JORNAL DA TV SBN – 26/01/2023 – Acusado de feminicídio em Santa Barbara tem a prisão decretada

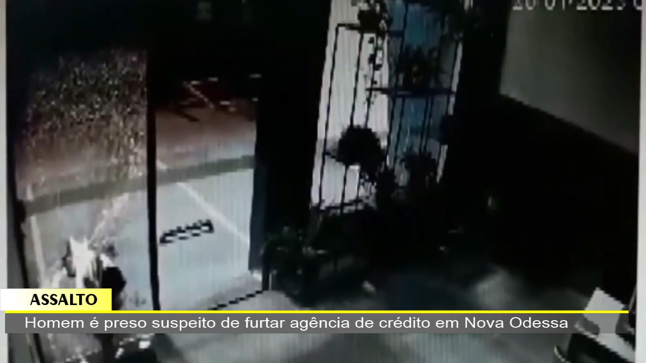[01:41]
Olha aí, suspeito de furtar. Ele entrou pelo buraco ali que ele fez, né? Arrombou tudo lá.